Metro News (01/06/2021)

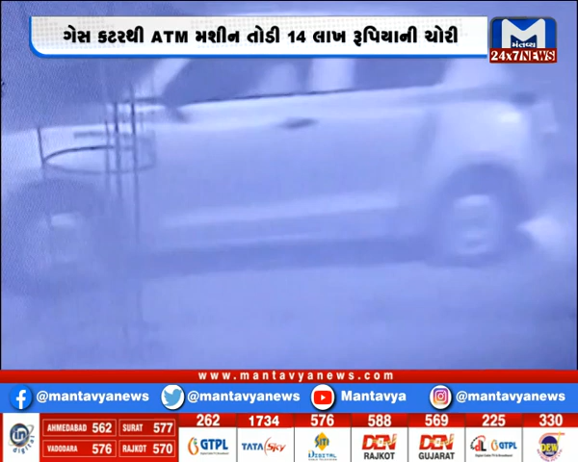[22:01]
शक्स सीसे टीवी मा कैथ है आशे जोके एटीयेम मशीन तोडी ने शक्सू कार लाई ने फरार थी गया हता चोरी करवा माटे पांच शक्सु आव्या होवा ने पोलीस ने शंकाशे, पोलीसे सीसे टीवी आधारी तपास शरू करीशें